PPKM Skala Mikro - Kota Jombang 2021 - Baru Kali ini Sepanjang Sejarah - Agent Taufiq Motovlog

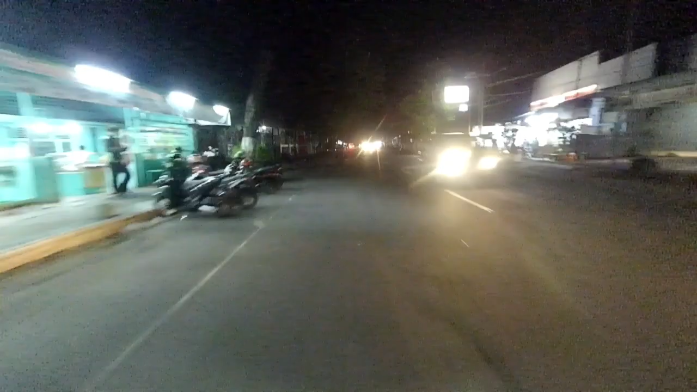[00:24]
nah jadi saya mau lihat kota Jombang ya waktu jam 8
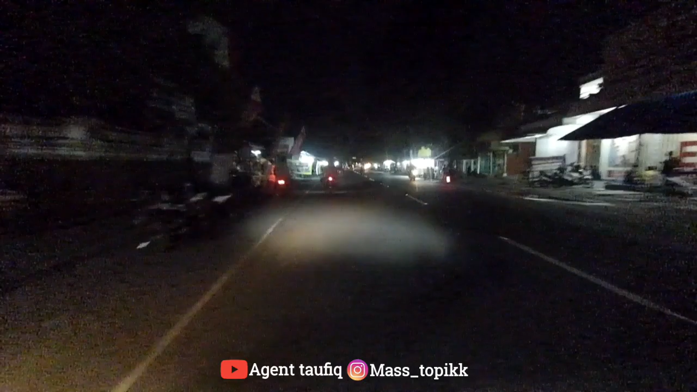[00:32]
malam ke atas teman-teman karena Hai waktu penerapan PPKM Mikro ini ya di kota Jombang salah
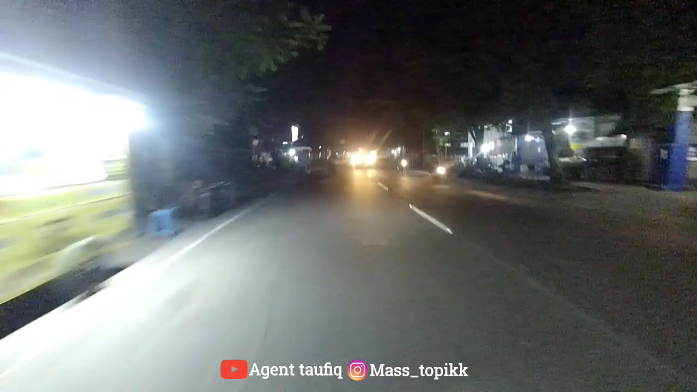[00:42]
satunya itu katanya kalau jam 8 malam itu pju-nya dimatikan teman-teman sekarang saya mau coba lihat saya mau masuk kota ini di depan saya jomblangan ya Hai dan di portal juga sih katanya masuk ke kota enggak tahu ini saya coba lihat ya ini di depan teman-teman Hai jomblangan nih teman-teman lampu hijau ya
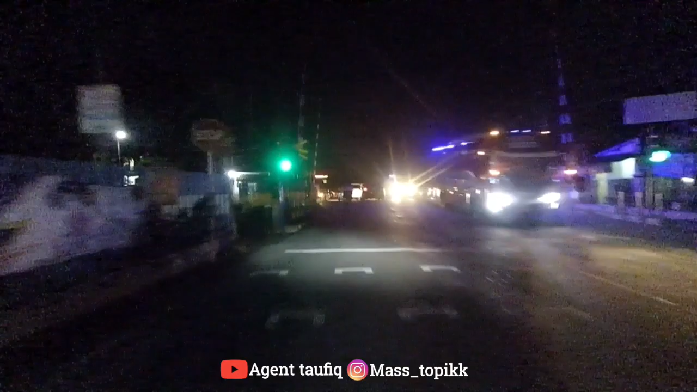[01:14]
Hai agak gelap sih kalau kita lihat ya di depan ah memang di portal teman-teman
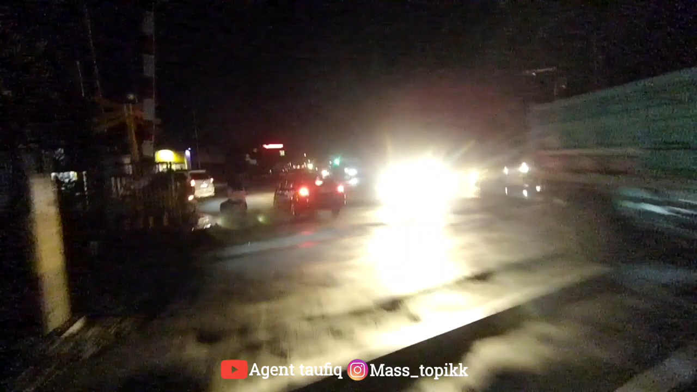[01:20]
ah di depan itu di portal ya jadi saya nggak bisa lurus saya harus belok kiri ini coba lewat Hai depan nih Masjid Agung bisa apa enggak ya Hai saya coba masuk ke kota lah belosok-kelosok melihat kota ini memang mati nih lampu penerangan jalan ya
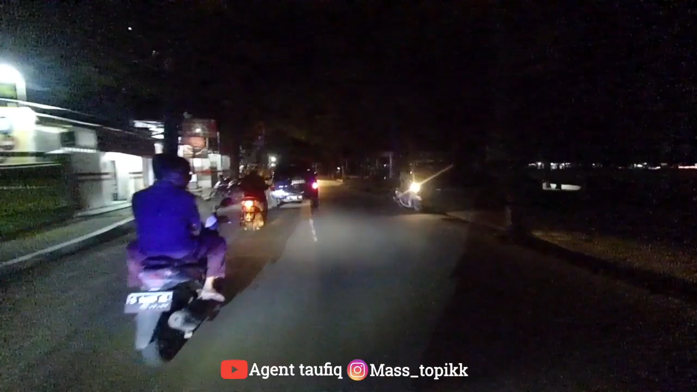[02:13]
PPKM mikro ini ya lampu jalan umum itu dimatikan jalan-alun gelap sekali disini sudah enggak boleh dibuat jualan ya saya coba belok kanan ya bisa apa enggak masuk ke jalan hai hai hai hai hai Hai kalau enggak bisa ya putar balik nah gelap sekali ini disini Hai misalnya enggak ngevlog di Jalur Canggar ya seperti
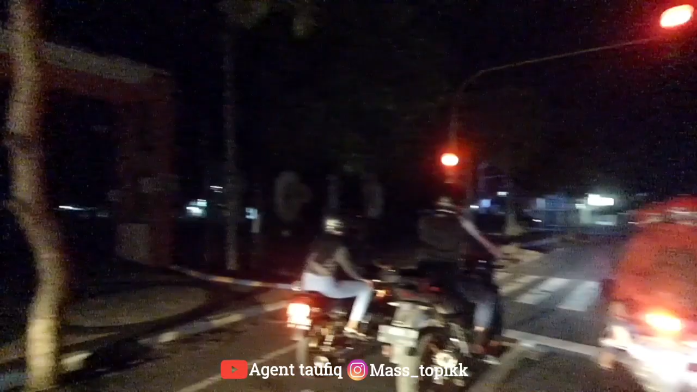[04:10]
Hai amp masih lampu merah memang gelap teman-teman gelap ini Oke saya pelan-pelan aja Hai apa ya Oh ditutup belok kiri ternyata enggak bisa ya untung aja belok kiri aku lurus
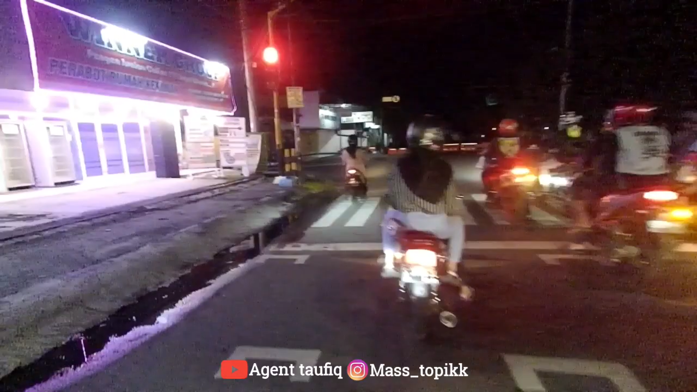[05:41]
bisa itu arah keringin contoh kiri ditutup hai hai oh enggak Oke saya kiri aja Hai eh seperti ini temen-temen kalau roda dua masih bisa melusuk-melusuk ya kalau roda empat itu bingung Hai oh ya saya mau coba lihat di jalan dokter Sutomo ya Hai sebelumnya sebenarnya di hari ini juga ya di Senin tanggal
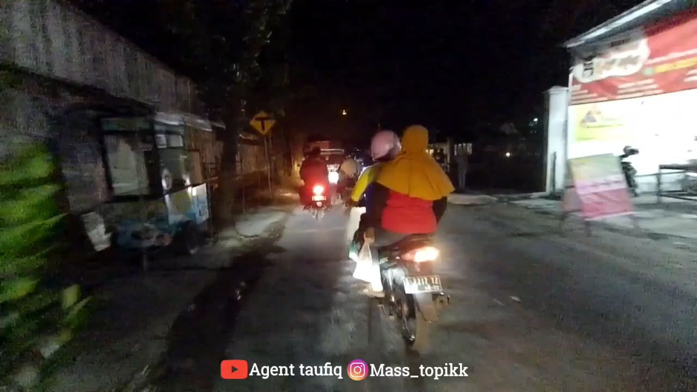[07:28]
Hai belok kiri aja Hai ini jalan apa tadi saya nggak ngomong hai hai hai hai Hai kita masuk jalan Hai eh Hai jalan apa rek daerah Sengon ini Hai nah ini masih ada yang buka kok ya nih dan masih ada yang buka Hai tapi katanya ada nanti ada yang keliling biasanya gitu lho patroli gitu
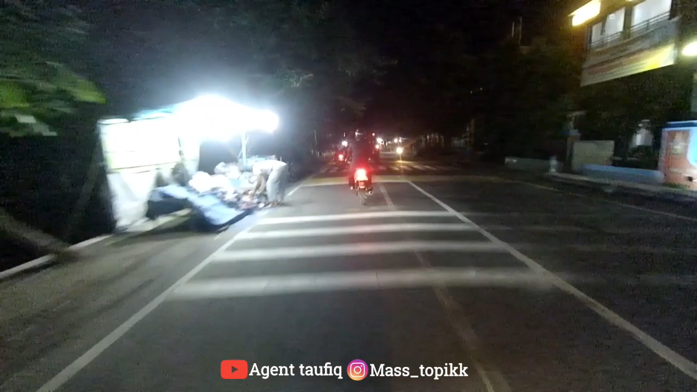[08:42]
Hai ke jalan dokter sutomo Hai bisa kayaknya Oh bisa Hai ini masih banyak yang buka sih teman-teman di jam 8-8 ke atas ya Hai enggak tahu apa di kota aja apa di Hai kecamatan lain juga yang di kabupaten apa di kota aja Hai lampu penerangan dimatikan Hai nah jalan apa itu jalan patimura gelap sekali
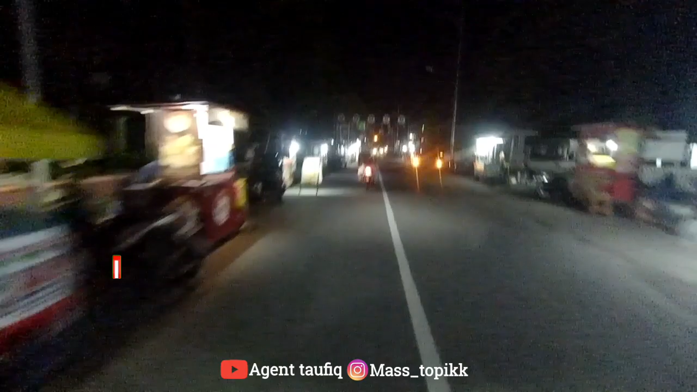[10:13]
Hai kangen tenet di obrak Hai nah coba ini Hai tadi lurus kalau enggak salah ditutup itu jalan Bonrojo di enggak tahu sih coba aja lurus memang gelap sih gelap oh iya ditutup itu temen-temen
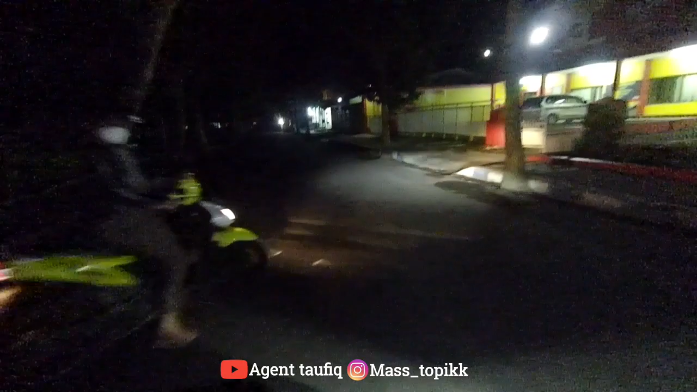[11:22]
oh ditutup temen-temen asem aku muter-muter boleh hai
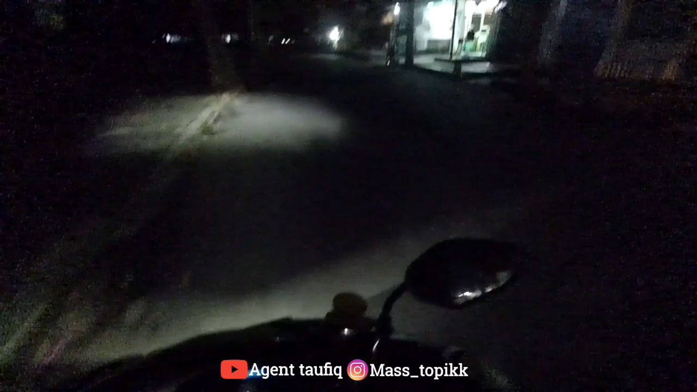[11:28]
oke terbalik hai hahaha bingung kabar gila sakno ya Hai aku diwaya bingung terus katil lewat ini sampai jam berapa ya ditutup dan dimatikan lampunya ini sampai jam 12 di portal dan dimatikan lampunya ini sampai jam berapa kalau enggak salah sih sampai jam 12
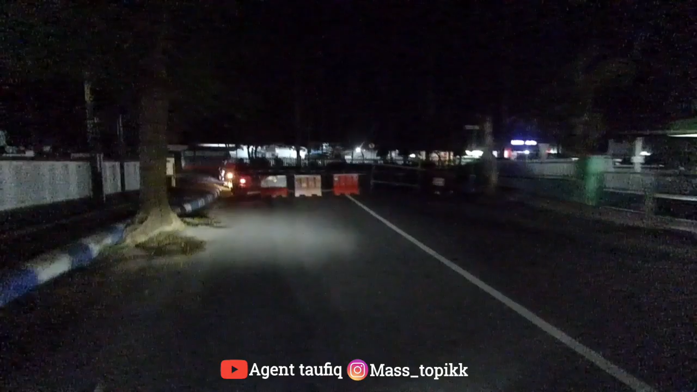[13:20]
nah itu bisa ke kanan teman-teman nah ini yang patroli ini mungkin saya dengar juga apa ya beritanya di perpanjang ya apa PPK PPKM nya di perpanjang di perpanjang 23 sampai
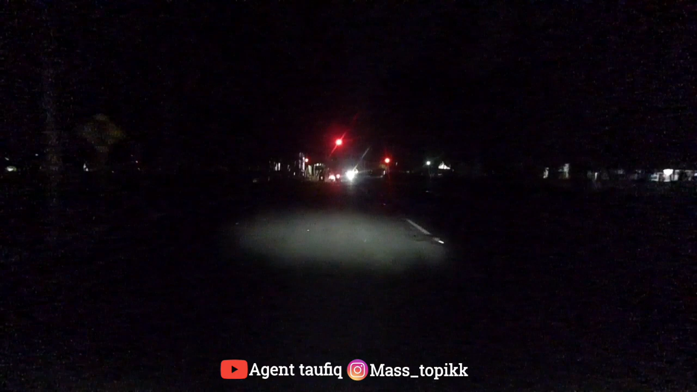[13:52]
berapa sampai Maret pokoknya dua pekan kalau nggak salah aduh kasihan ya yang kerjanya malam temen-temen bingung ini mana nih ya seperti inilah yoh ini saya kembali lagi ke jalan ini nih saya mau perlihatkan nih suasana PPKM yang mikro di kota jombang ini ini
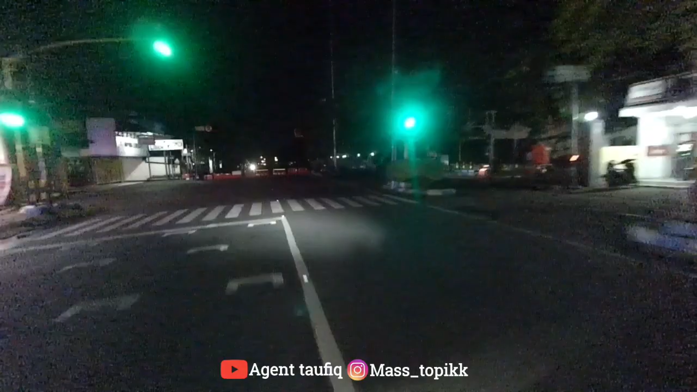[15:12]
nah disini masih dibuka kok hai hai hai Hai dan masih ada yang jualan satu dua lah hai hai hai hai ini lewat sampingnya RSUD ini saya hai hai hai kayak gini lewat kota jombang kalau jam 8 ke atas
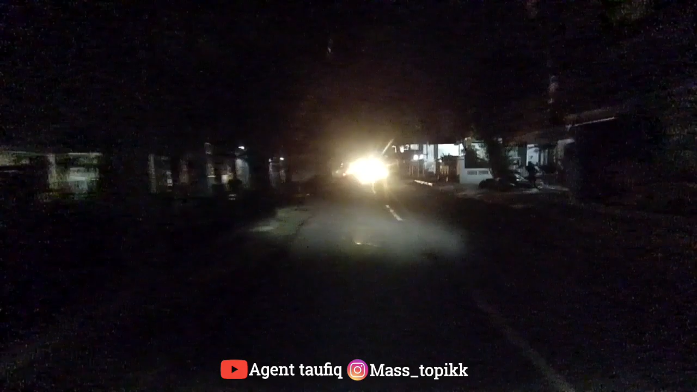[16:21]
jalan ke arah ini contoh ditutup tadi jam 8 malam di kota jombang bisa buat cerita nih anak cucu ini kota jombang ini pernah seperti ini gara-gara Corona ini temen-temen
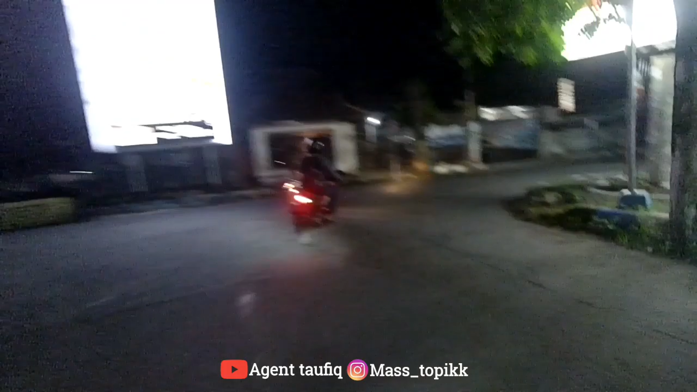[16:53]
sepi seperti jam 12 malam ke atas ini kalau saya gambarkan ya sepi sepi sepi sepi nah ini sudah tutup warungnya kalau misalkan dari jalan gustur mau ke